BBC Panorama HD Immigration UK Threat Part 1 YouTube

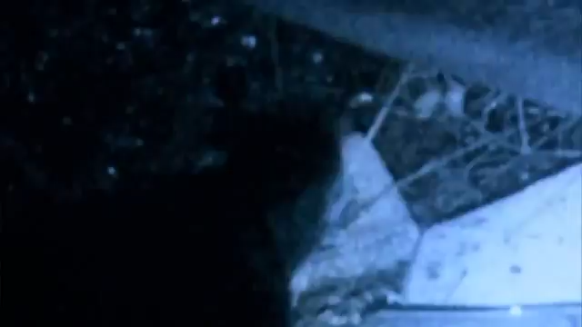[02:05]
You can see they've really tried to make it home. They've got bags in here, hanging up.